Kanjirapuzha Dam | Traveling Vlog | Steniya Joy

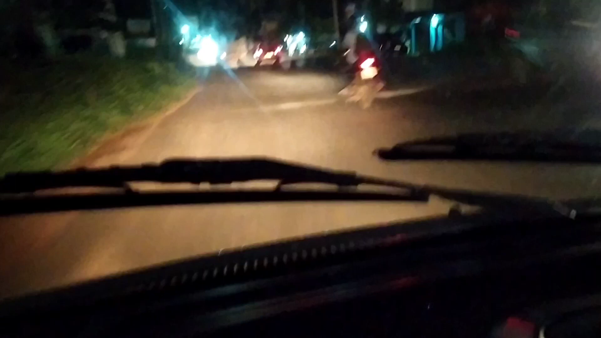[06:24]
നമ്മൾ കാഞ്ഞിരപ്പുഴയൊക്കെ പോയി ഗാർഡന്റെ അകത്ത് കയറാൻ പറ്റാത്ത വിഷമത്തിൽ ഇങ്ങനെ തിരിച്ചു വരികയാണ്. ഇതാണ് നൊട്ടമല ഹെയർപിൻ ബെൻഡ്.